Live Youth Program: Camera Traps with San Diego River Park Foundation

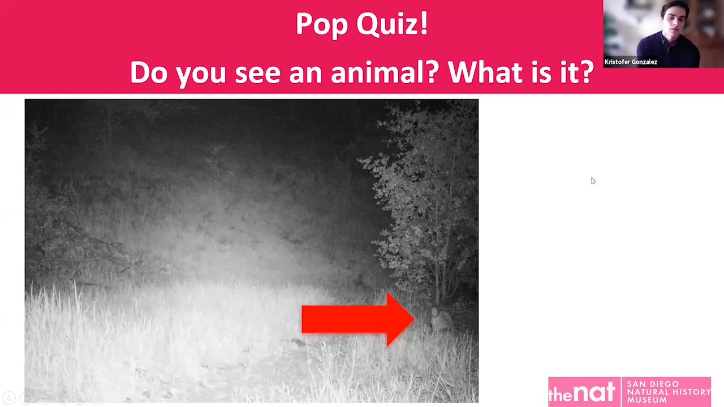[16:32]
Um, but this photo is taken at night. So again, camera traps can take photos during the day and during the night. And in this case, it's using infrared to capture this animal. Oh, okay. That's cool. Um, I was wondering too, about the sorting of all the pictures, like how many pictures are people looking through? Cause it seems like if you're looking through a lot of pictures, it would kind of be tedious. It could take a long time or it would be easy to miss things if you weren't like, didn't have the good eyes of people like in our audience, you know? Yeah. Well, yeah, our audience were really good. So that's great to see.
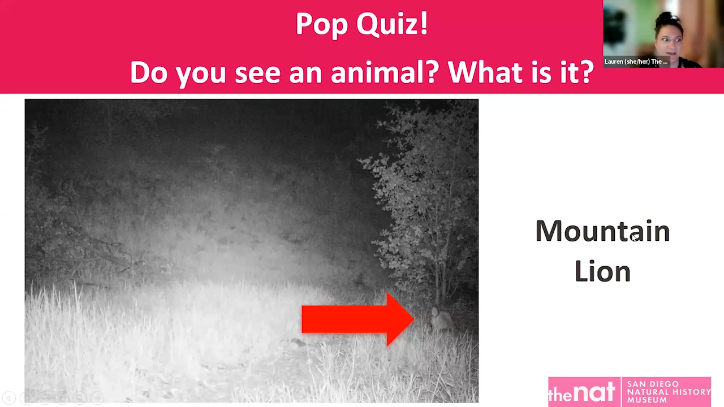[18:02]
That movement of that tree might trigger this camera. Okay. In this case, it was a mountain lion. Yeah. Very cool. That's so cool. And it's just like it's sitting down in the grass, which is pretty cool. Yeah.